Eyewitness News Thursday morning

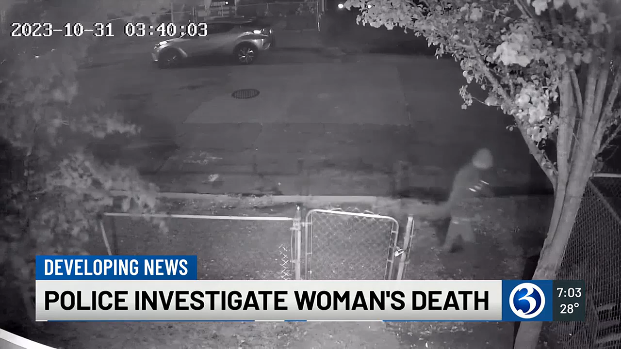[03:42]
They believe that this man was walking on 5th Street at the time, and this video was taken about three days before the woman's body was found. Police are asking the public if they know who this man may be, if they have any information, please make sure to give them a call. But they say that he may live on the east end of Bridgeport. And this morning, there's justice for the family of a teen who was shot and killed in New Haven.